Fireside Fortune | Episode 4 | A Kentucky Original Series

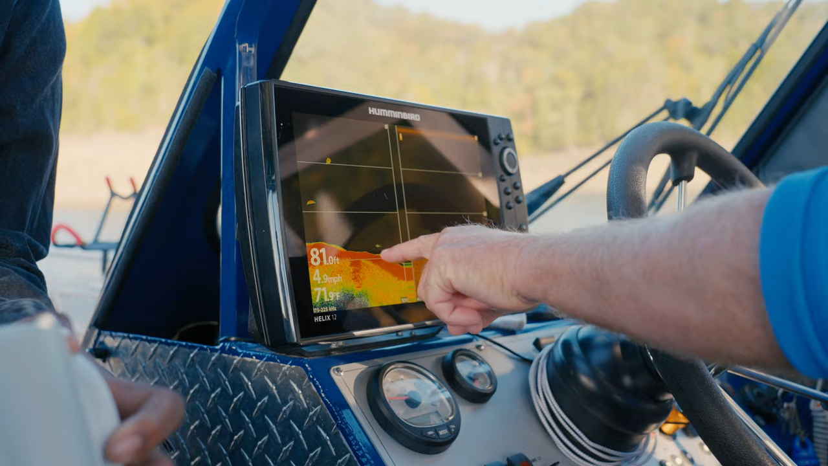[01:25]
There's a fish right here that arched up, so I wouldn't mind fishing right here for just a little bit.